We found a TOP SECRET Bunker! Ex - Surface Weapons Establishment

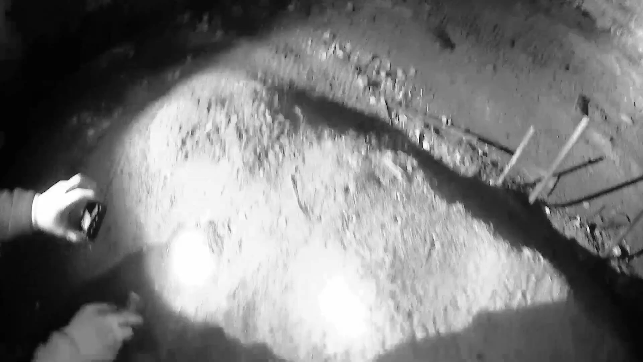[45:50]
You reckon? It's all in here.
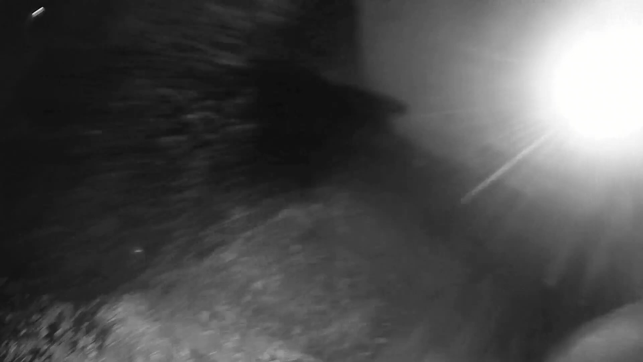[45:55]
Yeah, no, that won't be because we ain't disturbed it.
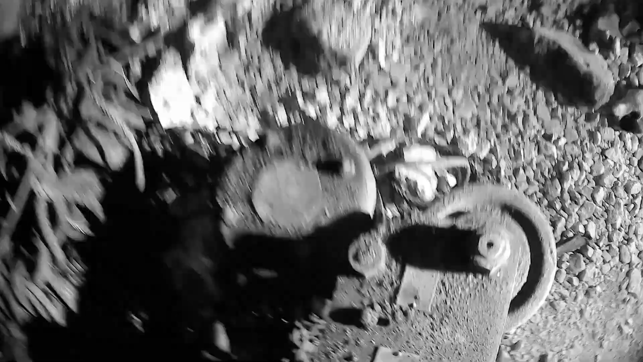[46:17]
These are all damn winches, look.
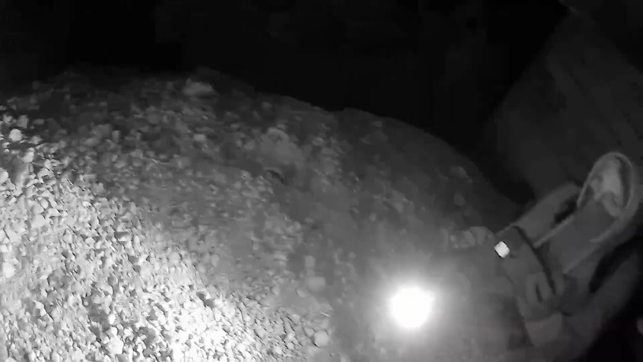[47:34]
What was it? I mean, this looks really old, though.
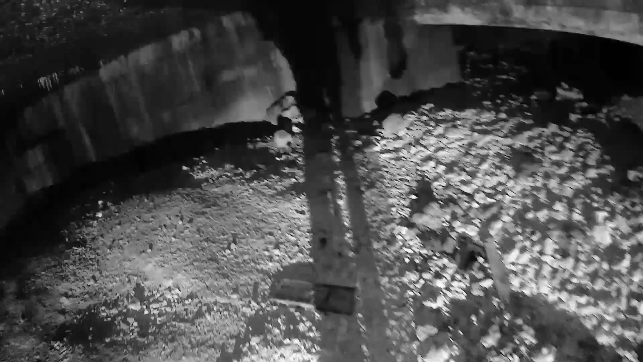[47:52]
Is that dead end now, then, or...? Looks like... what's that thing in the far left corner? It's just a pillar.
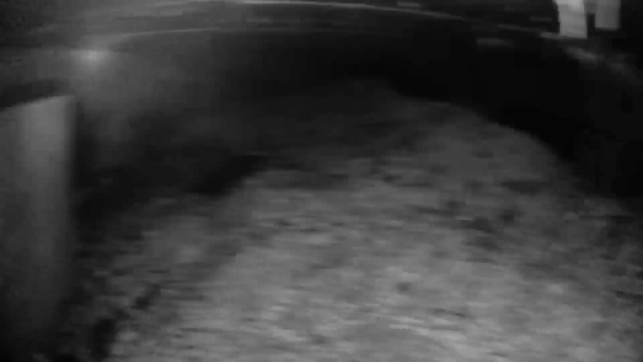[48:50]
Yep, dead end, I'm afraid, guys.
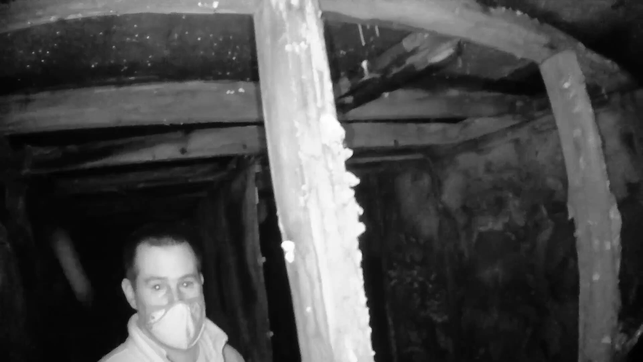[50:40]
Yeah, it's been, paid off, isn't it? Yeah. Crazy. I mean, this is something out of Resident Evil. I've never seen a door like this in my life. It's old, mate.
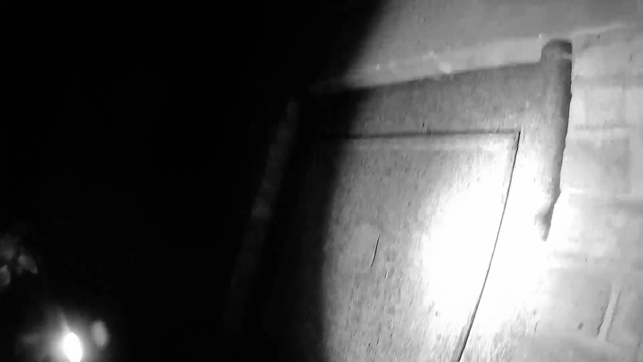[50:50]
It's like 40s. You could beat someone to death with the hinge.
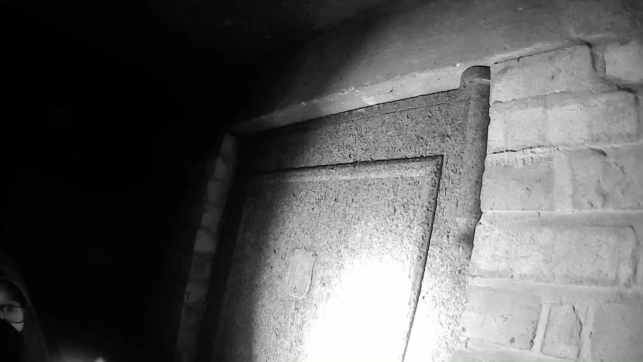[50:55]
That is so weird, isn't it? That's are they? Really weird.
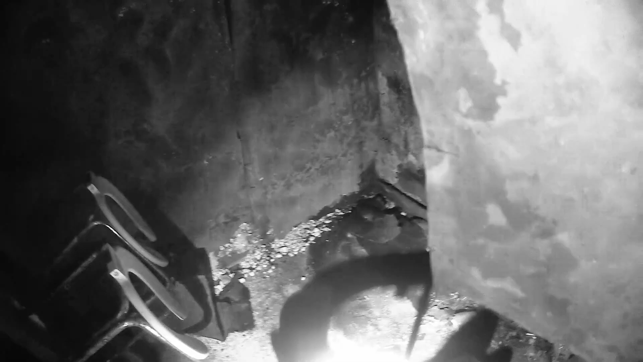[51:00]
Especially the ones that are nailed to a wooden board.
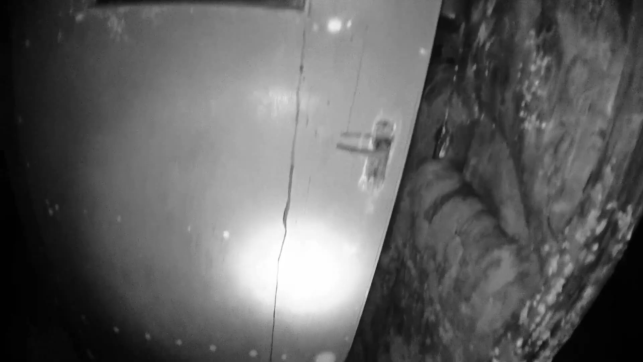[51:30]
That's going to be really cool to actually see the footage of you going through. So that is the entire length of it, guys. All below ground.
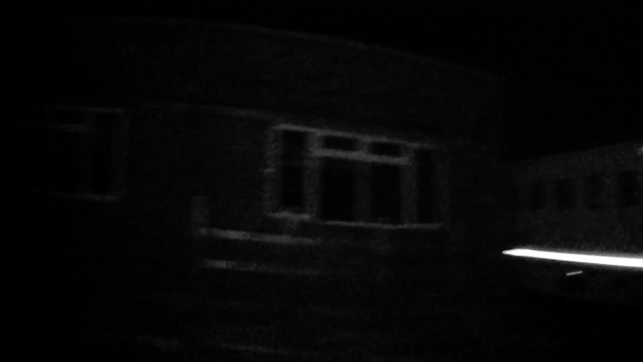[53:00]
Derelict buildings. And the rest is a building site.